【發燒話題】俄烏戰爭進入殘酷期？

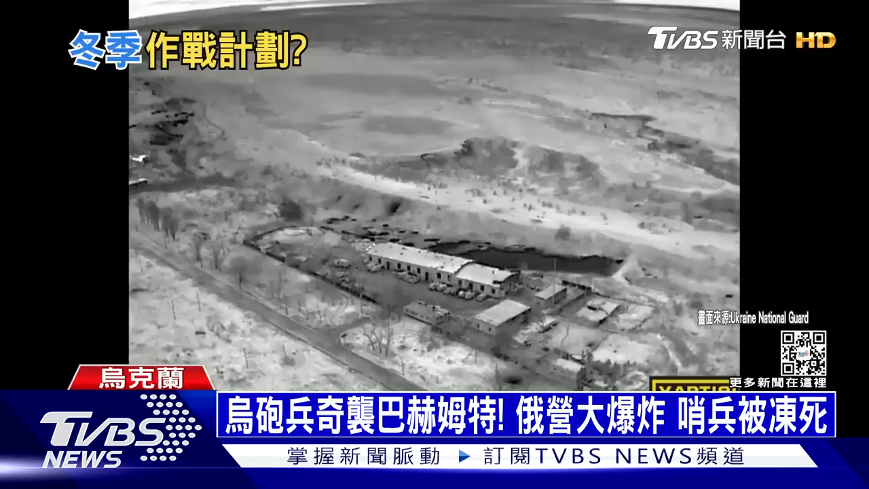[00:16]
從另一個角度看營地幾間鐵皮屋輪流被打中這是烏军公布最新影片連環砲襲 屋頂布滿秘密麻麻的破洞